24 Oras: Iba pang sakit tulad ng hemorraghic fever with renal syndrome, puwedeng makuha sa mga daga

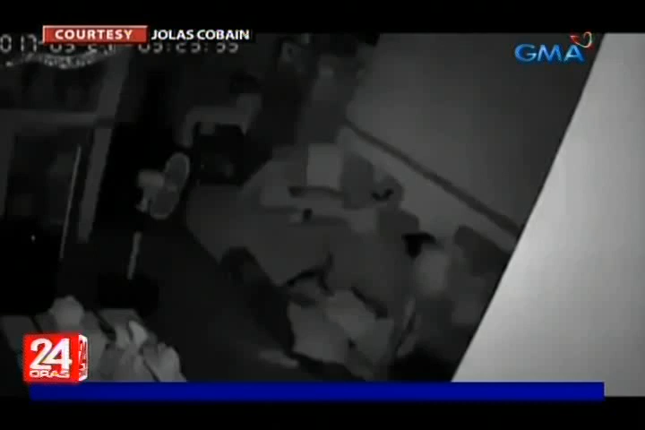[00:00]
Mahimbing na natutulog ang grupong ito sa isang silid. Maya-maya, sisilip ang tila umiilaw na mata ng isang daga. Ilang beses nagparot pa rito ang daga, sumusuot sa higaan at una ng mga walang kamalay-malay na natutulog. Maya-maya pa tumalon ang daga sa tiyan ng isang lalaki. Sa gulat, nagising ang lalaki at nagkandarapa sa pagkataranta. Ang daga napataluntuloy sa mukha ng isa pang natutulog. Napabangon silang dalawa kaya nagising na rin pati yung natutulog sa ibaba.